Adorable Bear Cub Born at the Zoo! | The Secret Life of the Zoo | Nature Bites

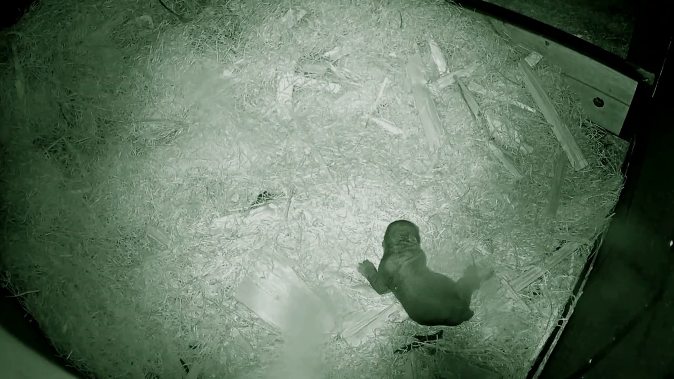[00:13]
There's only a couple of days really that a cub can go without feeding, if it doesn't get the food it's going to start to rapidly lose weight and die.
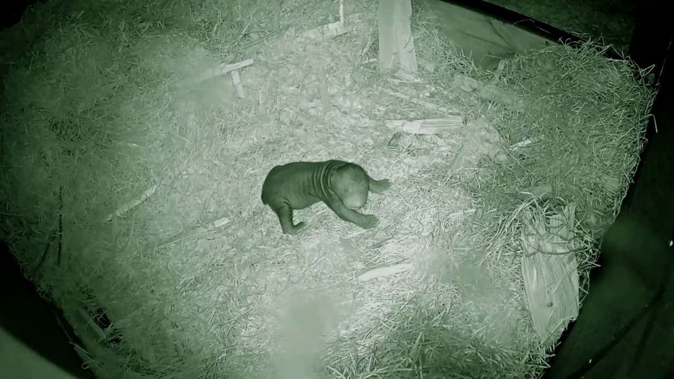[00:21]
We were just you know.
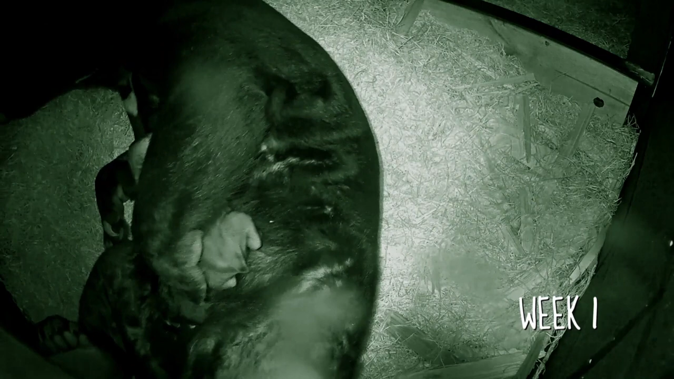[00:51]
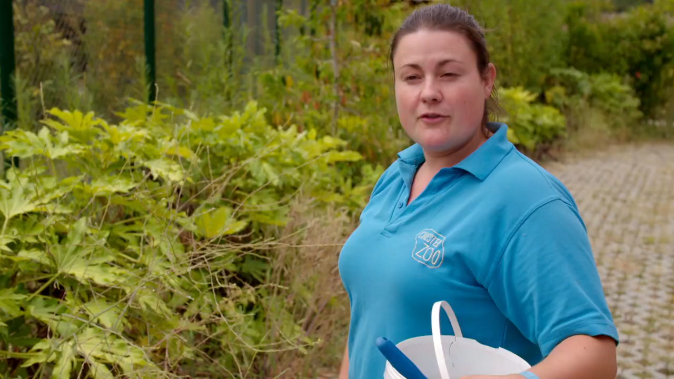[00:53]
It's growing really fast, we've got the whole thing on camera which is also quite a rare opportunity to see the fur develop.
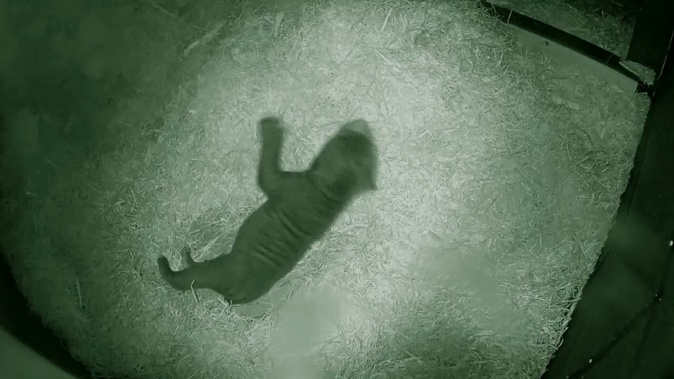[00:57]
We can see the sun crescent marking on its chest really nicely now.